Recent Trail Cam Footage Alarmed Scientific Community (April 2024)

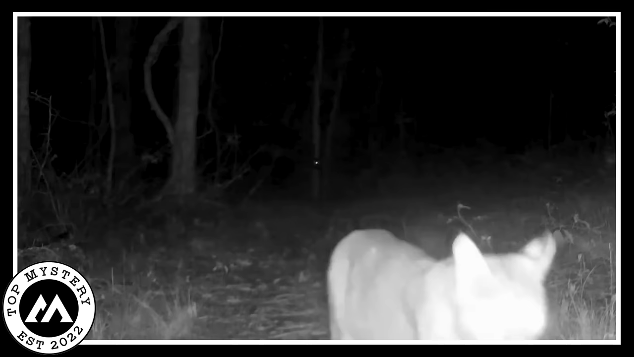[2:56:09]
What's it searching for? The jungle's secrets, maybe? A night snack, possibly? Or is it on a journey to keep its habitat, the watcher of this untamed walk? The air is thick with expectation as we follow the big cat's journey, caught on this quiet camera, giving us a rare look into the mysterious world of the jungle after dark. Big waves in Turkey.